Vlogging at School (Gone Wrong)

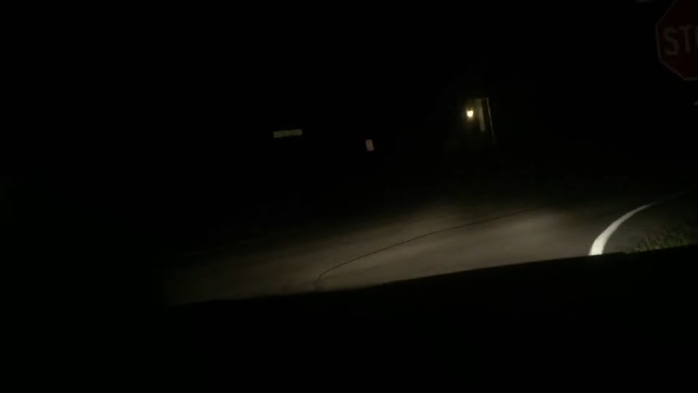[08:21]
Well, uh, 1.30 in the morning and we're getting ready to get home Good grief! Can you make a sharper turn? I mean, I could!